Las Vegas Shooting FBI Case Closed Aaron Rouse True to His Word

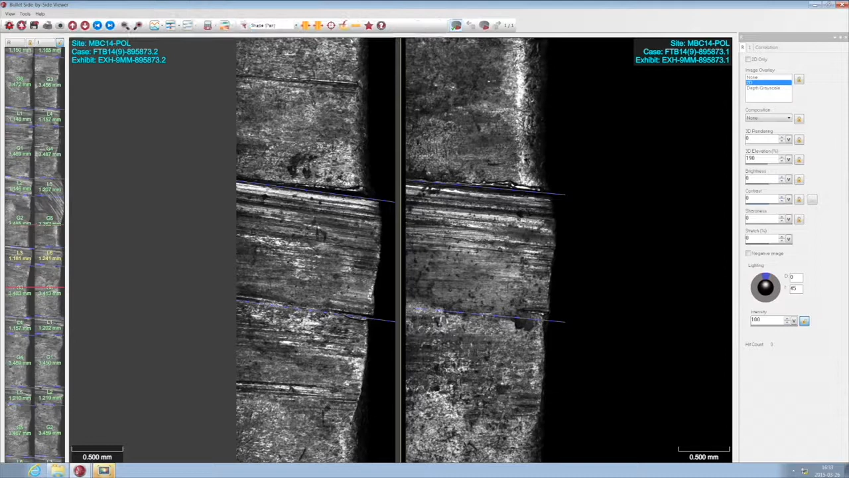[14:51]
for these two bullets we're going to look at them in the shape mode and adjust this image so we can see it with depth grayscale detail depth grayscale is a mode unique unique to ibis that assigns a shade of gray to every
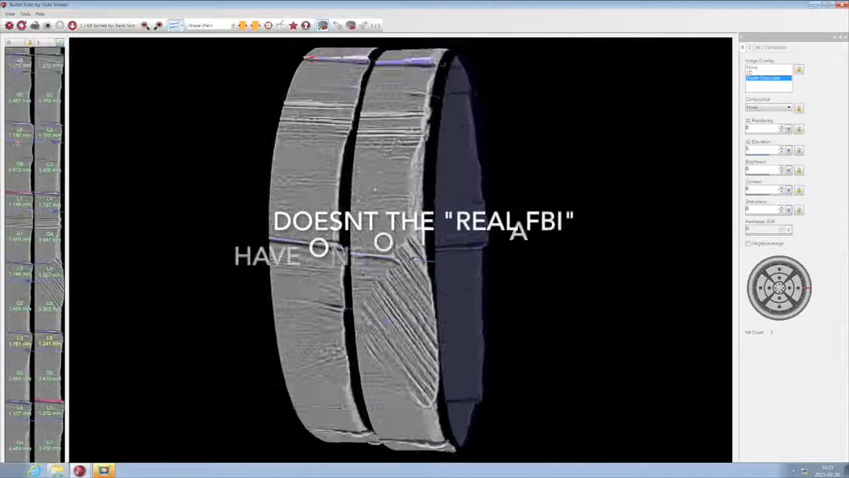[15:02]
pixel in the image from absolute black to absolute white lower details appear
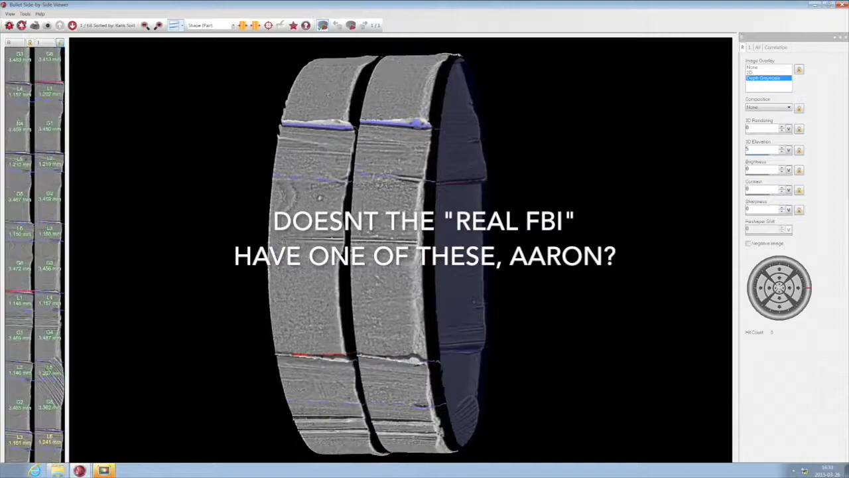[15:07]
darker and higher relief information is whiter this makes surface detail appear bold and readily apparent to the user in this case we can bring the test exhibit
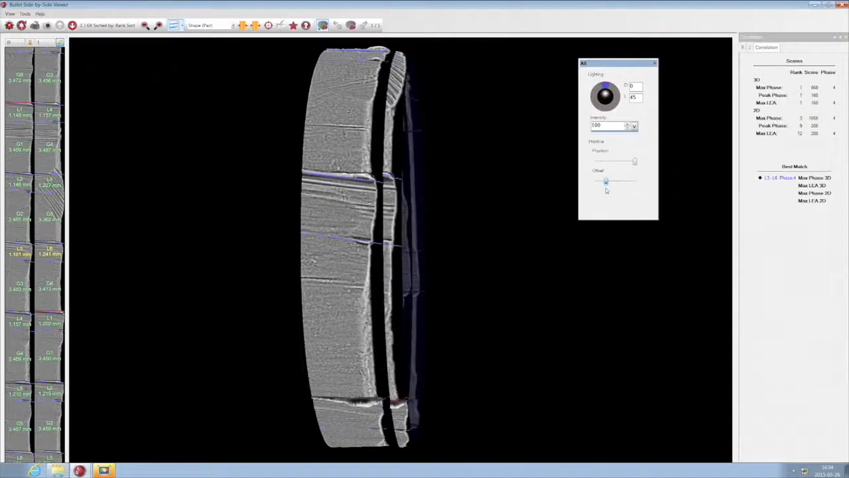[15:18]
to the left so that we can do a hairline comparison of the two for a better view we